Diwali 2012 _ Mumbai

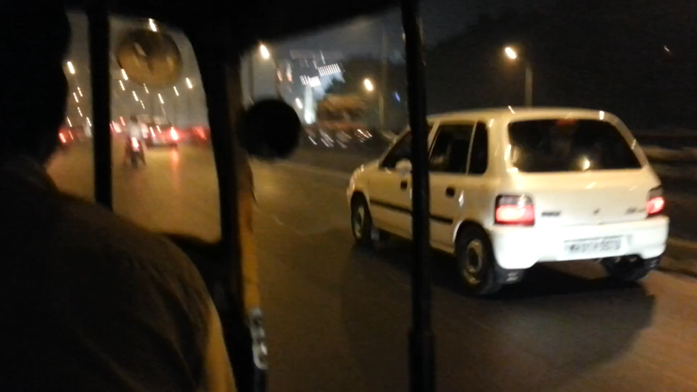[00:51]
Ora non si vedono ma petardi da tutte le parti e città illuminata